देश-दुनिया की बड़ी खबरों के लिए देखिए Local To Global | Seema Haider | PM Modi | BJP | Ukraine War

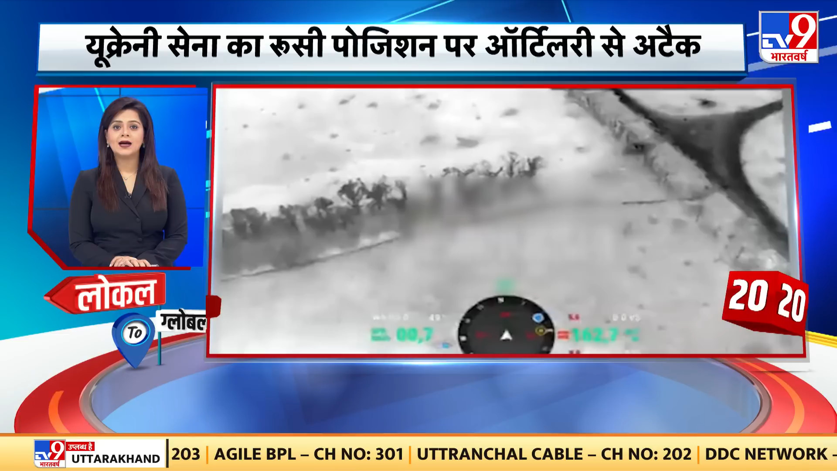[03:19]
रूस युक्रेन के बीच जारी है खूनी संखर्ष युक्रेनी सिना ने रूसी पॉजिशन्स पर आकलरी से अटाक किये हमले में रूस को भारी नुकसान का दावा